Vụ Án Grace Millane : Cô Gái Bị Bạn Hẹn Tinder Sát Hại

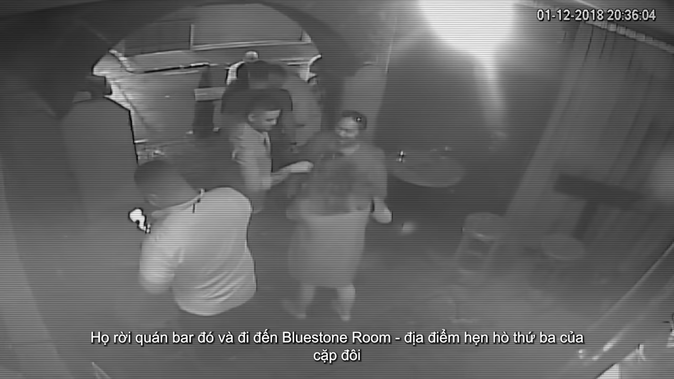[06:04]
Vào khoảng 8 rưỡi tối, họ rời quán bar đó và đi đến Bluestone Room, địa điểm hẹn hò thứ 3 của cặp đôi.
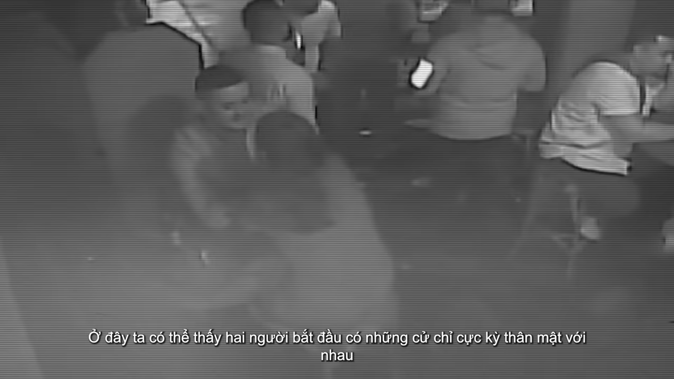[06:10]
Ở đây, ta có thể thấy, hai người bắt đầu có những cử chỉ cực kỳ thân mật với nhau. Trong một khoảng thời gian, khi Chelsea đứng lên để vào nhà vệ sinh, Grace sẽ cầm điện thoại lên và gửi đi tin nhắn cuối cùng của mình cho một người bạn thân ở Anh.